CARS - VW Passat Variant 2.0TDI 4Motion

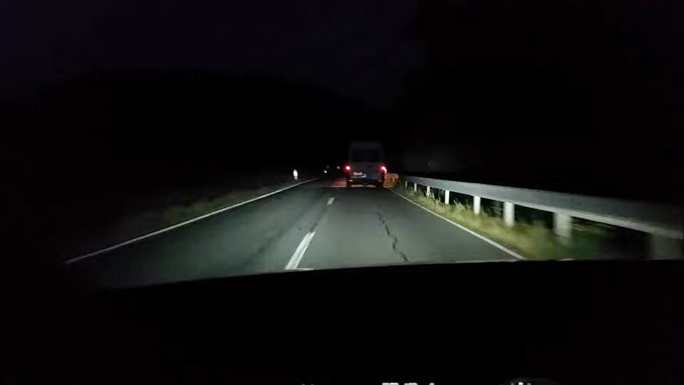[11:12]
Ich würde hier ganz gerne mal kurz demonstrieren, wie das LED-Licht funktioniert. Und wie das Licht, wenn das automatische Fernlicht eingeschaltet ist, um entgegenkommende oder Fahrzeuge, hinter denen man herfährt, drumherum geleuchtet wird. Also man kann jetzt links beispielsweise, jetzt hat das Auto links wieder aufgeblendet.